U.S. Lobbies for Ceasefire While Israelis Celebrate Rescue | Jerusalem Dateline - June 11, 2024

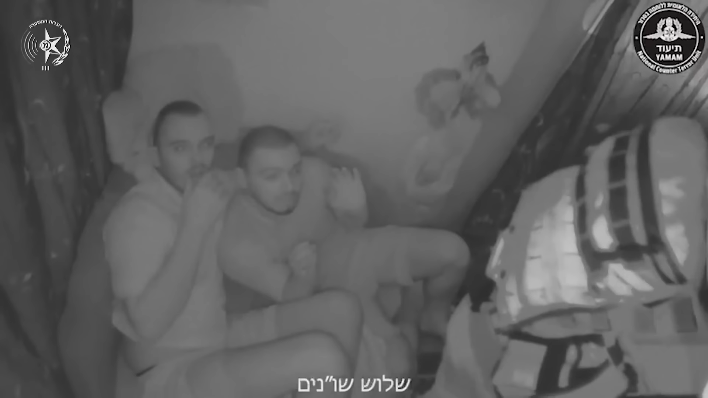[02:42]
Newly released footage shows Israeli soldiers charging into the apartment where the three male hostages were held,